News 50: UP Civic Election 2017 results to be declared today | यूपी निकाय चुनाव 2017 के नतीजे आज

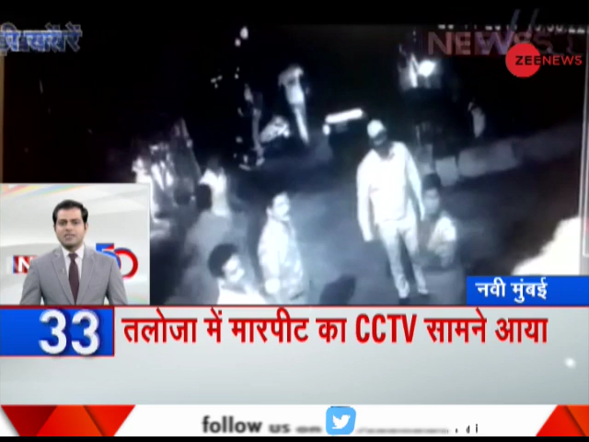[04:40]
नवी मुंबई के तलोजा में हुई मारपीट का CCGV वीडियो सामने आया है टककर के बाद RPF जवान ने रिक्षा चालक के साथ मारपीट की